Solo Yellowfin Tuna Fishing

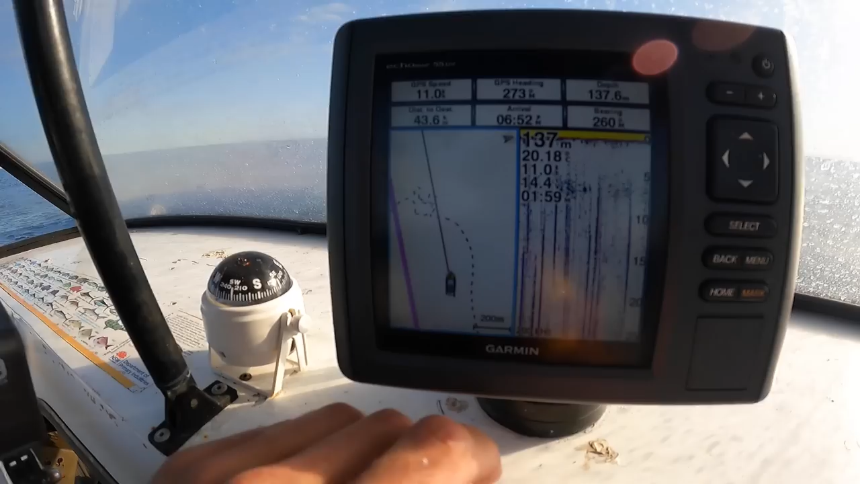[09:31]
going in the gaff slide on deck oh it's just so good today what a day actually marking a fair few fish you can see up the top here a fair few little squiggles and that's where we hooked the last one so I'm just going back there again
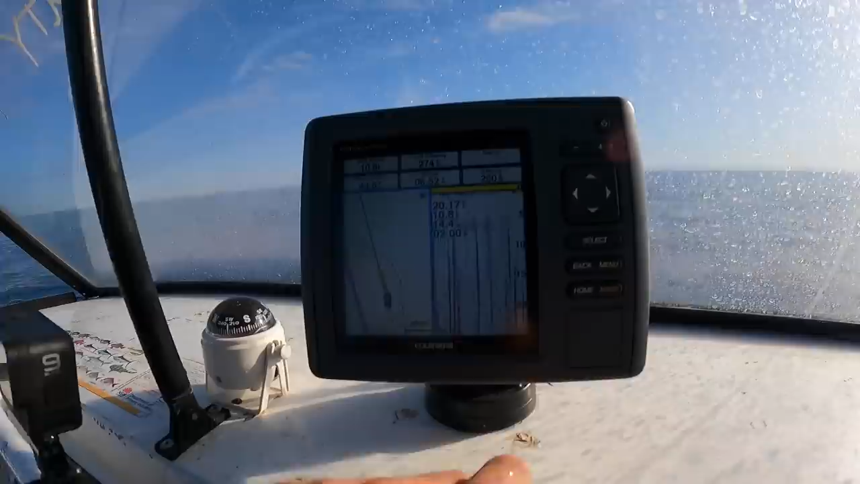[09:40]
go over the top but I've been marking fish ever since I hooked that one so must be a few there